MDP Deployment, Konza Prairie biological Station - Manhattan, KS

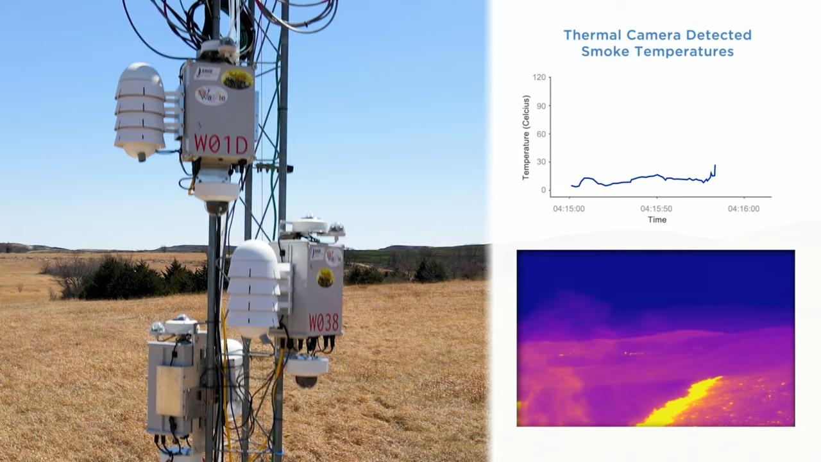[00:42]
used thermal imaging cameras to guide soil sample collections across gradients of fire severity that drive biogeochemical feedbacks.